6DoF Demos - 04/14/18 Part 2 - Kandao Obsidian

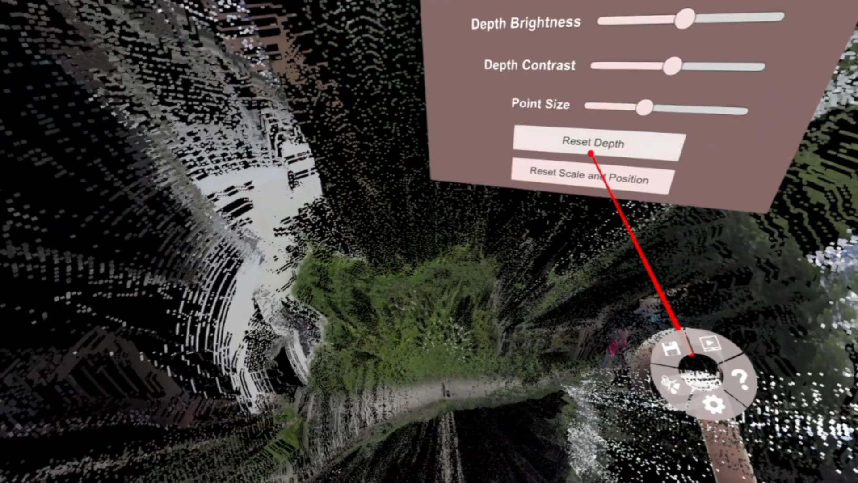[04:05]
You can see how far back it goes in the distance there in the house.
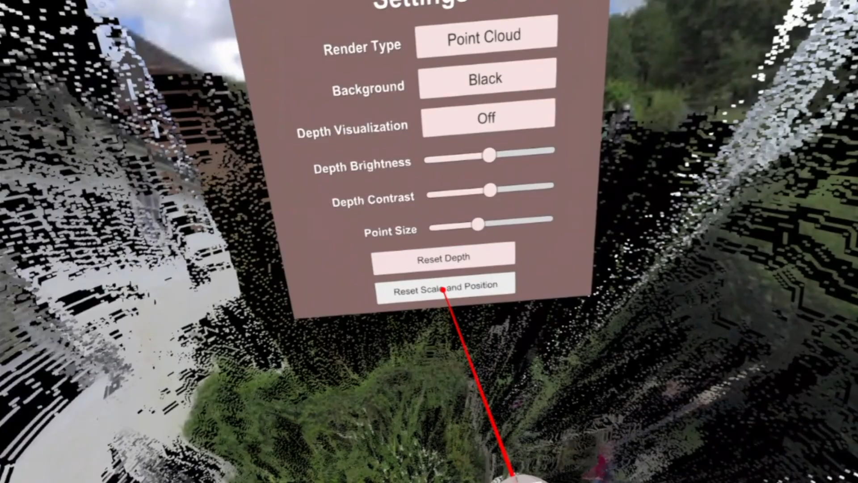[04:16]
Let's reset and open up the next video.
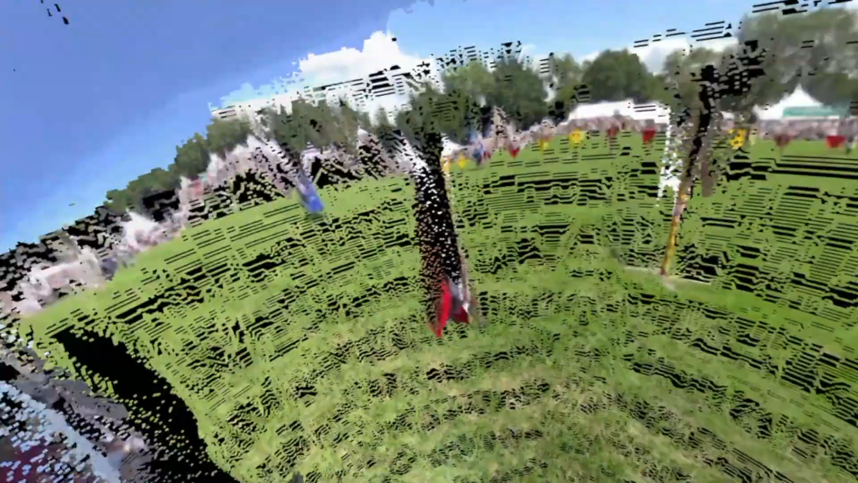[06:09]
kind of get eye level with the knight over here.